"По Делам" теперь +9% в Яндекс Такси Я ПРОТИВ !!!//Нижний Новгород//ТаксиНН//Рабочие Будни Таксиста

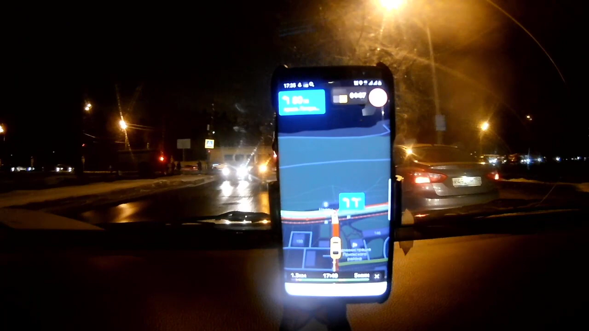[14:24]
114 рублей блин девчонку высадил на год завернуть она пошла на переход